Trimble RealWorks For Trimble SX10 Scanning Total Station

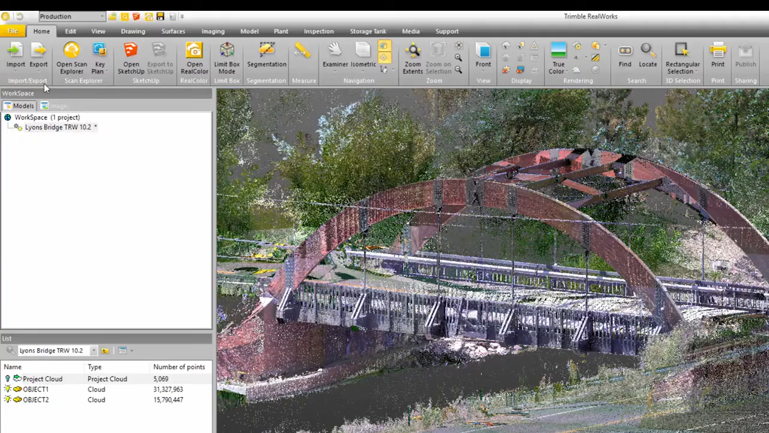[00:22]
In addition, we've also added a new file format, TDX,
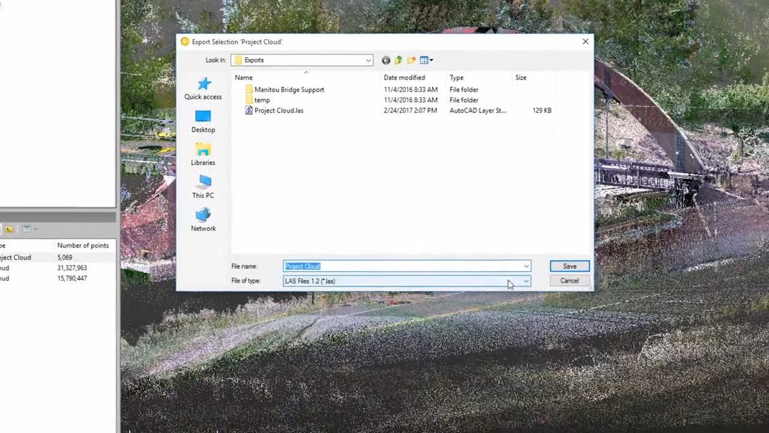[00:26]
which allows you to share the data between Trimble Business Center and Trimble Real Works.
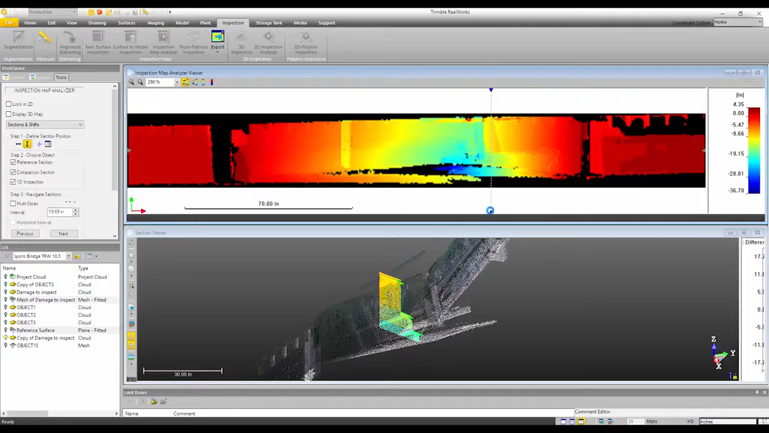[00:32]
Trimble Real Works offers a lot of tools such as advanced inspection or analysis, modeling capabilities, advanced measurements, surface creation.
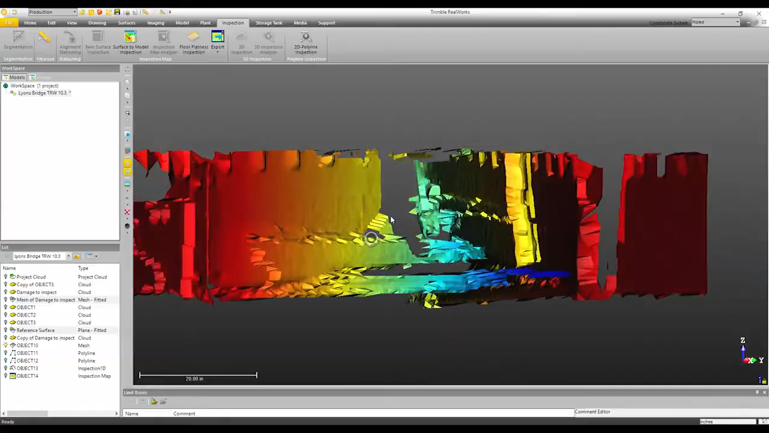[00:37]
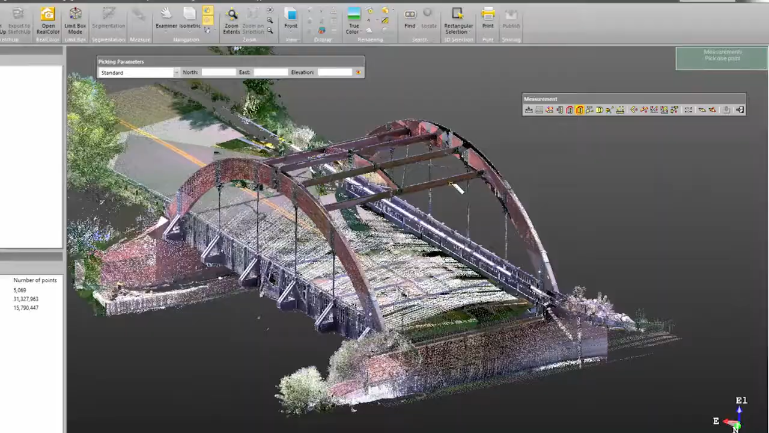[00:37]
In fact, it's one of the industry's best softwares for going
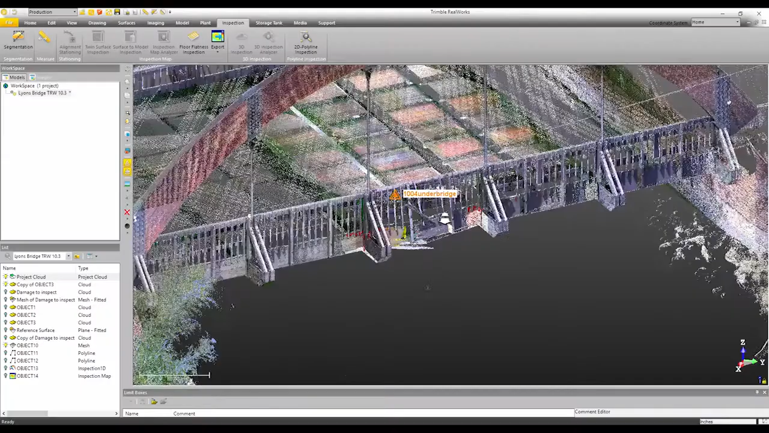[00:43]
in and doing advanced point cloud analysis or even doing modeling itself.
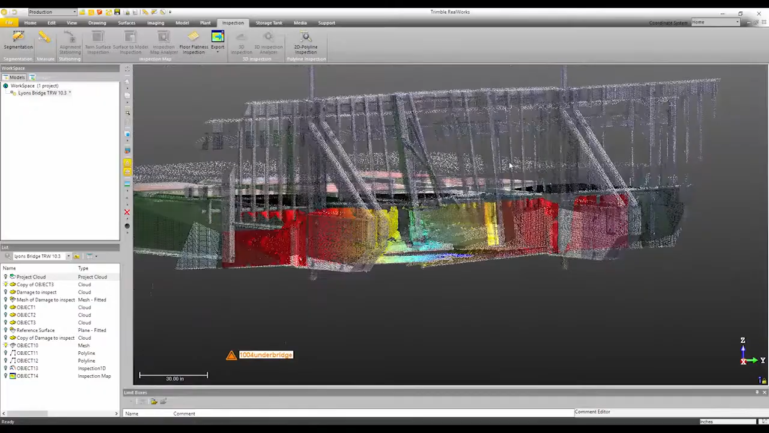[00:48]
These are the kind of things that you'll want to do inside of Trimble Real Works.
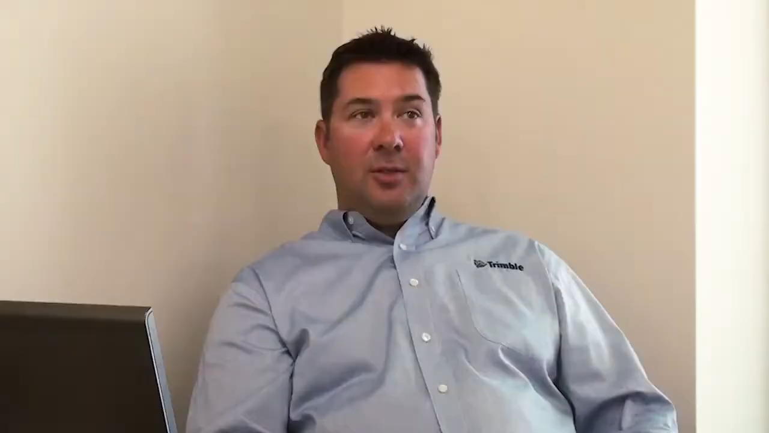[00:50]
So Trimble Real Works and Trimble Business Center will both
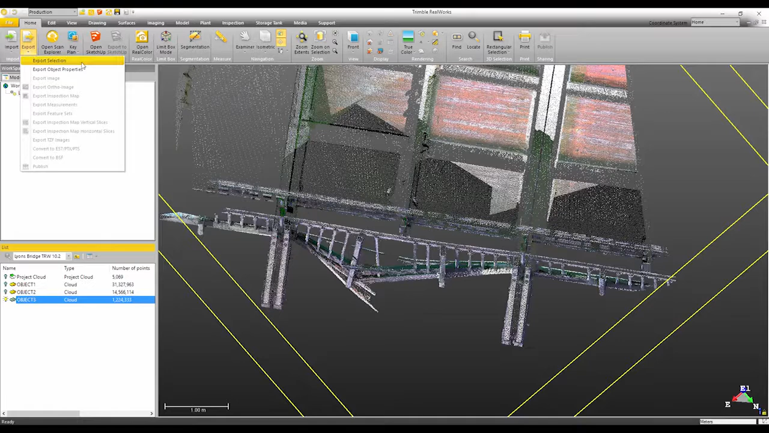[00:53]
be able to export the Autodesk RCP file format. So this is great for our customers that are currently using TBC or Real Works in combination with the Autodesk,
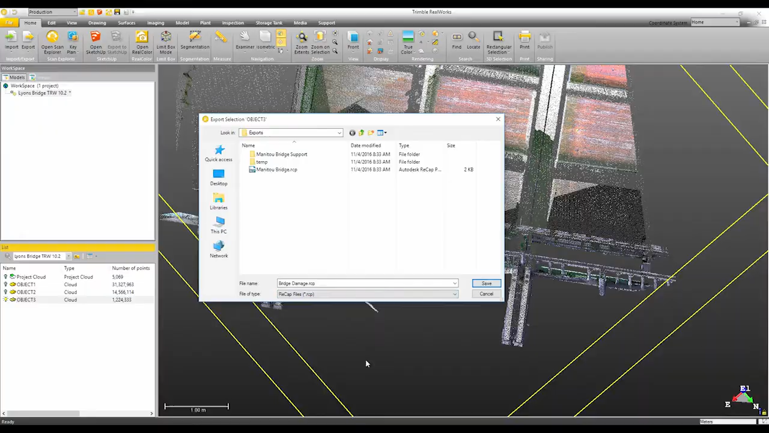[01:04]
ReCap or Civil 3D or Revit to create deliverables.